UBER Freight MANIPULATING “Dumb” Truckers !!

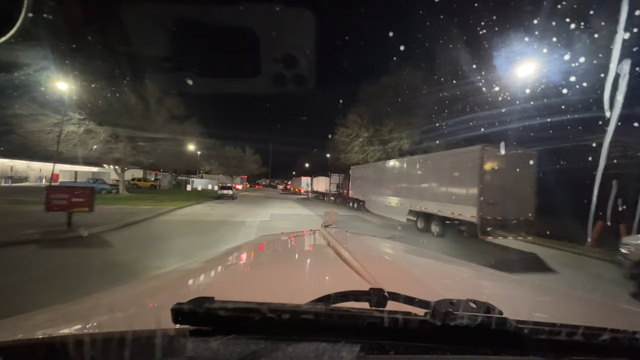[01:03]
traffic of course but uh i've been here a couple times i've been here with t-dubs been here by myself i'm kind of just uh oh i'm backing up here going for a different uh fuel pump i don't need fuel so maybe he's just leaving i don't know what he's doing well i just need to pull through so let's see what we're doing here there's people walking yep yep is that one broken is if it's open it's broken no no no
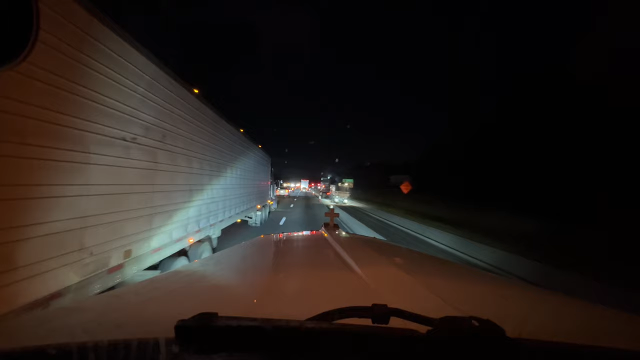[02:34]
be careful for two lanes down here be ready for two lanes chopping it up scraping it up there you go the dump truck's lined up waiting to get their turn okay how much further up it takes to open up again with that brand new right lane it's pretty nice last way station just south of ocala ocala everybody's pulled in over at 45 miles an hour we're not going to make that because we're already at 30.
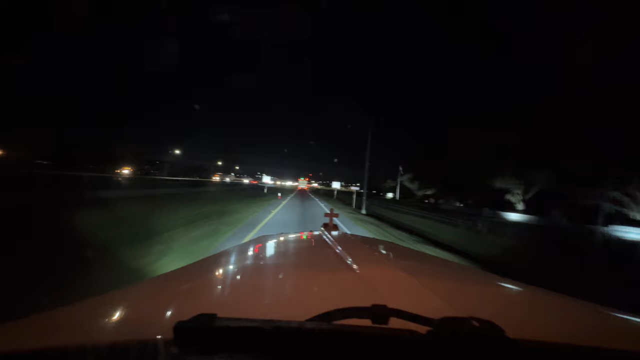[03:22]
we're not ninth gear on like what 14th gear good as you said you have 14th gear so an 18th speed which is what this truck has is pretty much just a nine speed uh with two different gears in each position so you can split them what they call them stay green red green red green okay stay green one guy got pulled in there or actually that's just a car i think just went in by himself
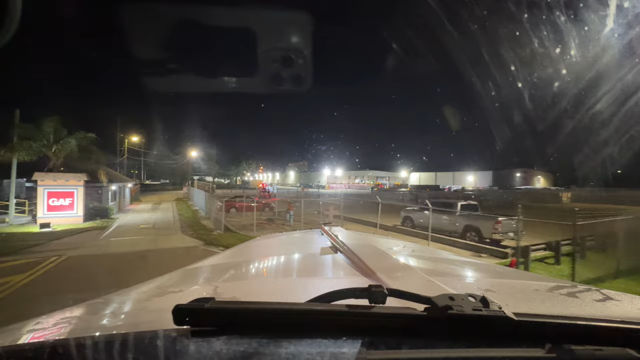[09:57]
don't see where they're unloading the dry vans at but we will find out
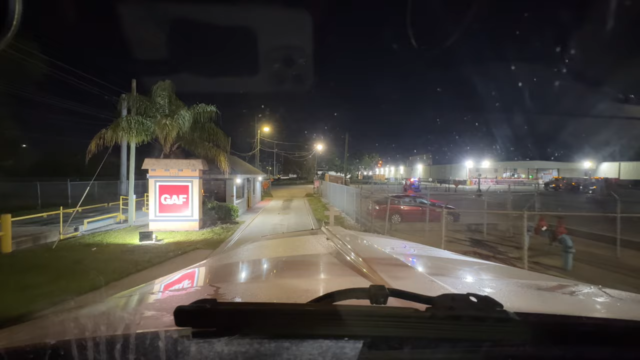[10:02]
but they're here they're working that's all you can ask for you can see a guard in there let's get on this scale nice and straight oh my back's a little bit off we'll have to back it up terry
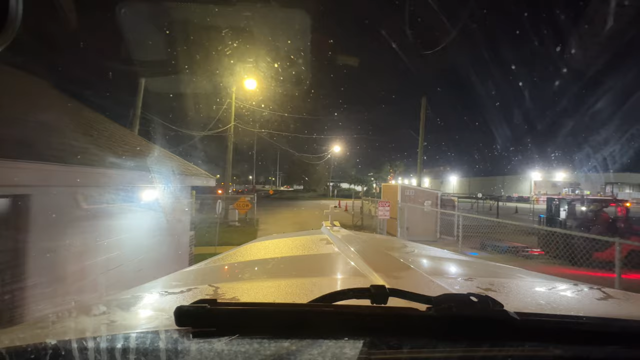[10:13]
yeah we're off the back tires a little bit we'll re-correct now they're on all righty so that's a small tolerance probably uh maybe a foot on each side for you to be on this scale right and it's like not uh no railing on each side you know all right let's see that should be good okay
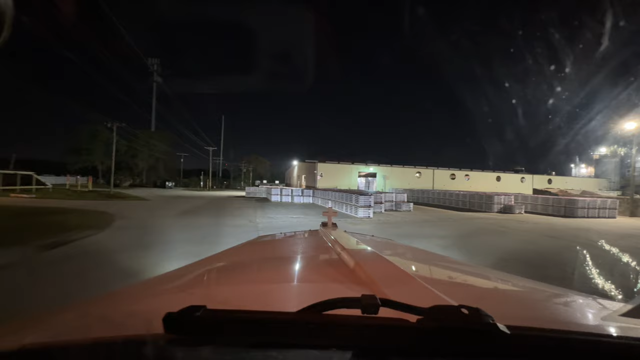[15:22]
okay let's just go back to the bright floor a couple of pneumatic trailers filling up some silos
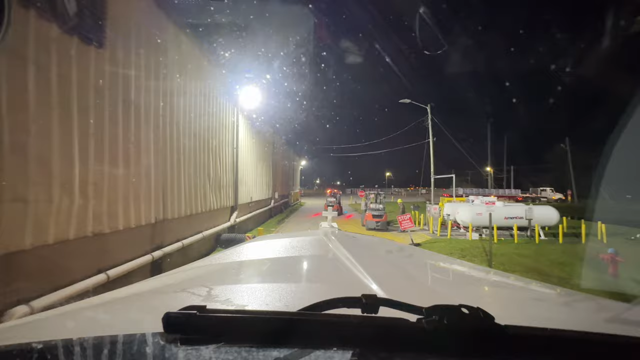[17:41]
there's a good cd oh he's telling me go through okay we're right back where we started there's a check-in gate over to the right but we're gonna have a nice okay she says swing this way okay oh she wants
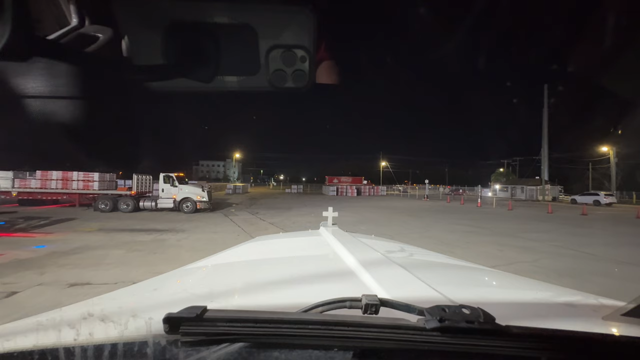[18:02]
i see what we're doing okay she said swing this way but they're blocking where i need to go
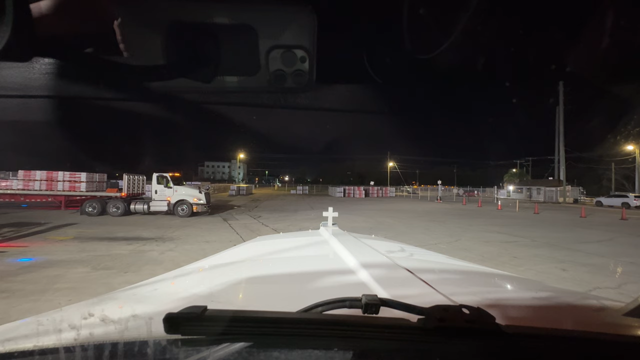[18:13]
because i see the doors back to the left i think all right you're saying come come come or does that mean back into that door because you want me to back up or come okay right there okay not very informative she could have just told me we're going to swing all around it
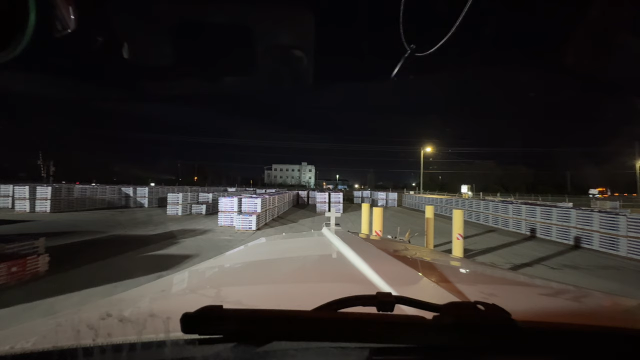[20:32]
but i had to pull all the way up in that little gap right back up there to get my trailer to get straight so i can get it back in the hole we got this but yeah that'll make it easy for truckers with these uh designed places if that flatbed was a little bit further up i'm gonna make it a lot easier because he's right there on my back man oh me we got this okay get it in there
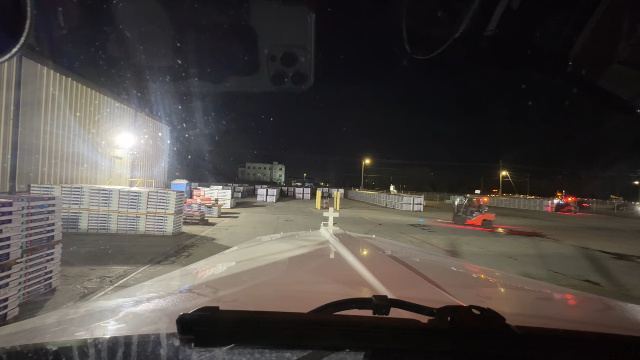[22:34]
wheel chalk still in there when she told me to pull up i forgot about taking that out i'm right back it was a solid metal one so i could hear it's uh scraping a little bit so i said ah that's why it's truck's not moving very easily you'll do that sometimes you'll forget about them a lot of times it's the rubber ones you just kind of
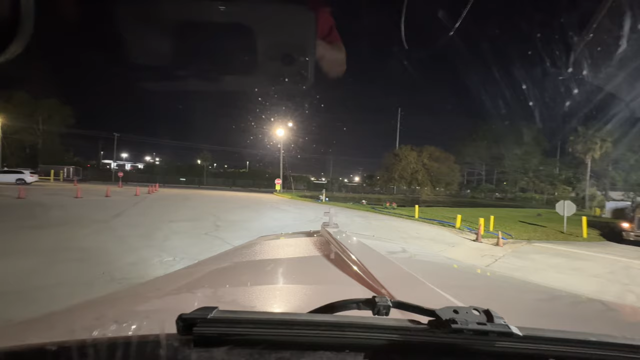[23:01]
on i can only close one door while i was back there got some gas cans with some pumps in the pond there you go and then we head on out of here said don't worry about the scale just go i said okay it'll be a tight turn to make it out of here do not proceed until the scale is empty okay let's close our doors
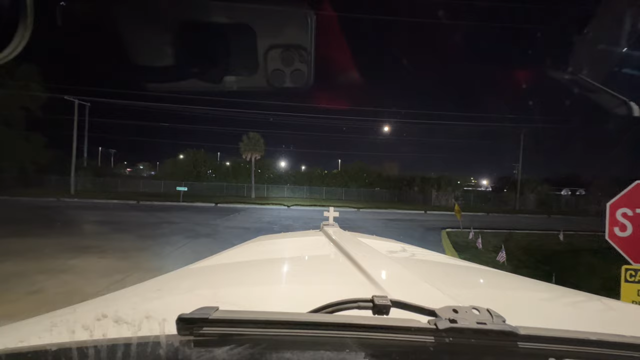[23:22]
my volvo buddy that i was next to right there is uh just pulling in so he got here a little bit after me there's still somebody on the scale so waiting for that to clear so i can get on out of here it's been about five minutes he's still sitting on the scale so i don't know what's going on i don't want to go through the entrance but i probably can't make that um that angle it's too tight i mean i could if i backed up and wait like austin powers it again but
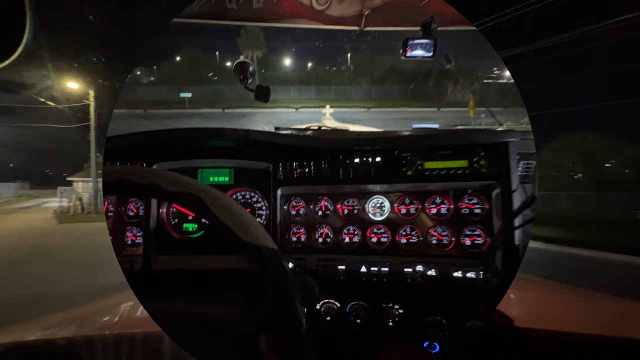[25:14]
okay not one person has come in this uh entrance and two cars have exited it so i'm gonna exit it
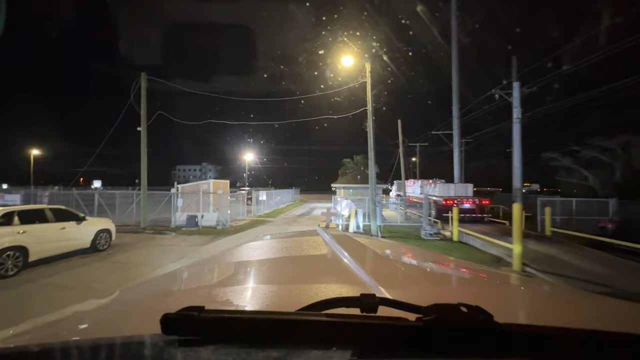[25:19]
oh and there's another car exiting on the other side over there so i don't know what they what they're doing with the the uh it's actually easier to turn than the other one to get out
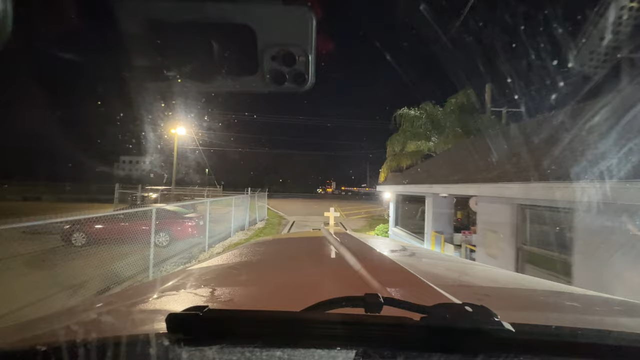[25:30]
what they're doing with paperwork over there but man good luck whatever they're doing okay we're out of here guys thank you very much gaf
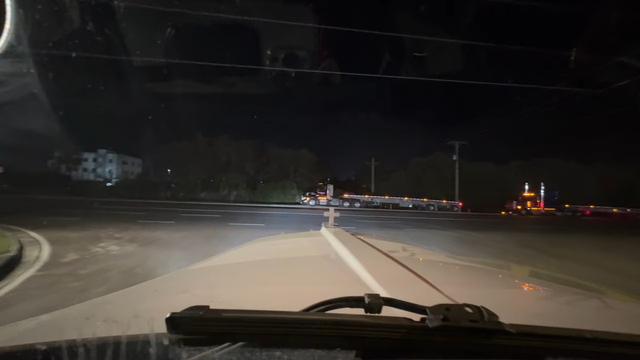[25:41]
and we got a bunch of trucks on the road ever computers go down or something maybe they said just wait a minute i'm lucky i got in there i guess because these guys were not here when i
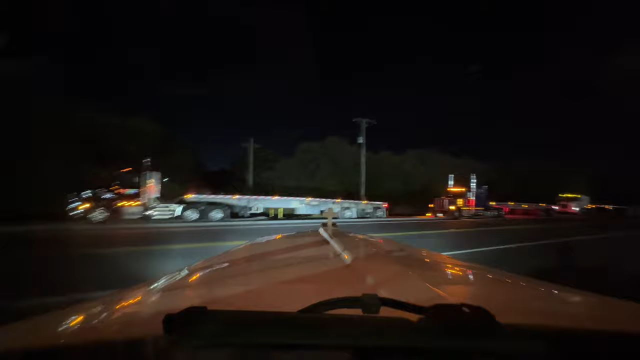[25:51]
got here earlier one two three flatbeds another dry van and another flatbed okay here we go let's get out of here it's been fun tampa there is a really nice fld over there the paint's dull but well taken care of you can tell nice fog lights nice headlights nice
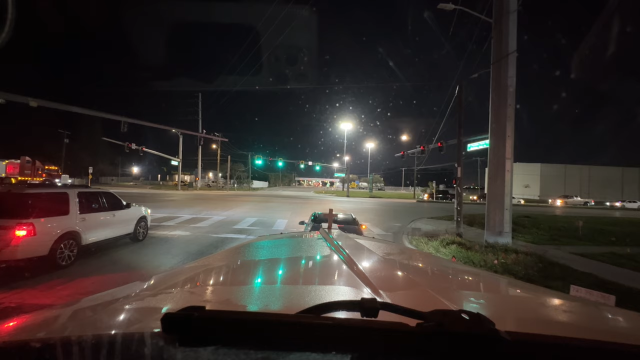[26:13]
lights everywhere and then straight ahead let me know what that is guys there's a dump truck going in there that fld is going in there with another like full uh tarp to trailer like i used to run to the dump the ones that had an actuator on the front or to go dump something but is that the dump what is that big old five lanes going there okay let's turn and burn back to uh 95 or 75 sorry highway four would love to be going left right here the